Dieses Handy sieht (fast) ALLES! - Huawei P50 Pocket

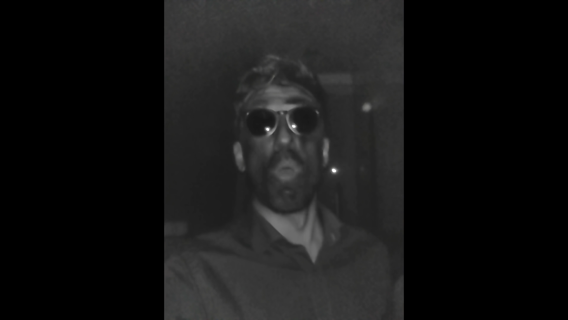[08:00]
Qualitativ ist das natürlich alles nicht so geil, aber es ermöglicht zumindest kreativen Spielraum.